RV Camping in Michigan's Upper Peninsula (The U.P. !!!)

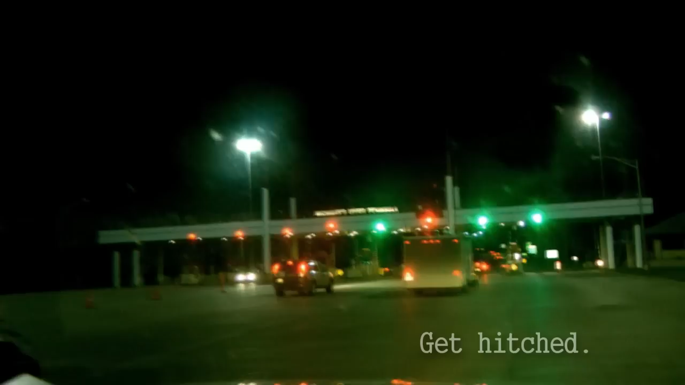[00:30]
Mackinac Bridge into Michigan's Upper Peninsula. Just need to go straight? Yeah.